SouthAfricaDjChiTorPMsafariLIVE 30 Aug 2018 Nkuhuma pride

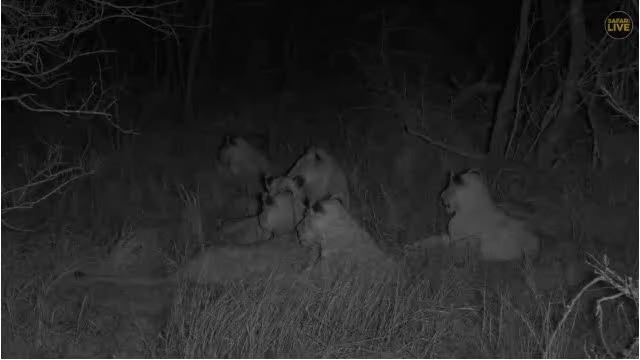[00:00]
with people but if you you you don't like to be with people then it becomes very difficult I've just yet something roaring here it seems like these another pride in this area which is roaring unless maybe it is it was the the roar from the one that just left now I